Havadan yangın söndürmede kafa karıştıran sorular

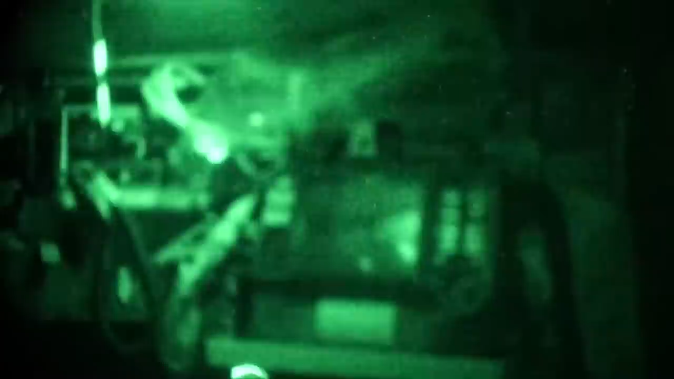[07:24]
Sizin mevcut gece görüş sistemleriyle bunları yapabilmek çok zor. Çünkü pilotları çok yoruyor.
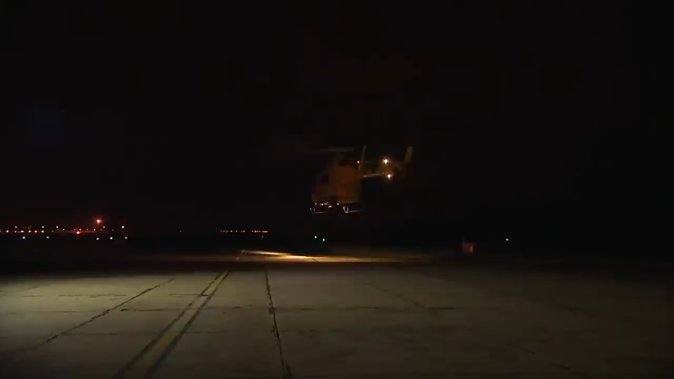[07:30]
Düşünün o gözlüğü kullanarak sürekli uçmak zorundasınız. Örneğin sivil uçuşlar için konuşuyorum.
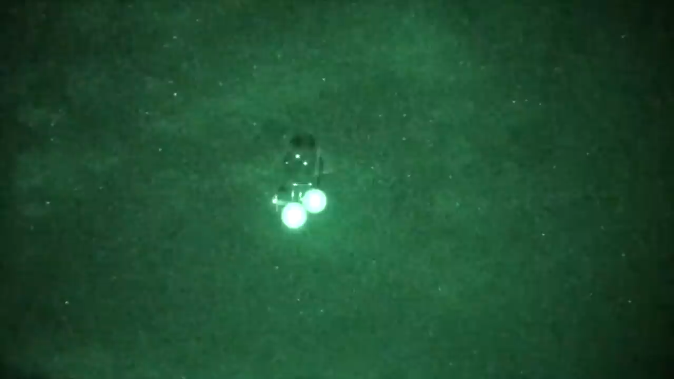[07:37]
Çünkü Türk Silahlı Kuvvetleri pilotlarının, helikopter pilotlarının gece görüş gözlüğü var. Eğitimleri var, deli gibi operasyonları da çok başarılı yapabiliyorlar.
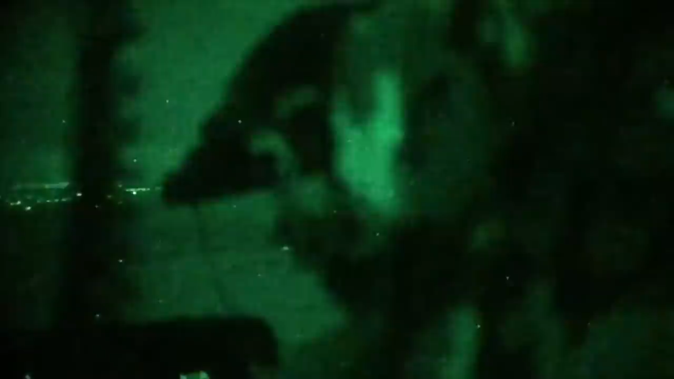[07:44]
Sivilde ise sürekli gece görüş gözlüğüyle uçabilmek için sürekli bir eğitim bunun tekrar edilmesi gerekiyor.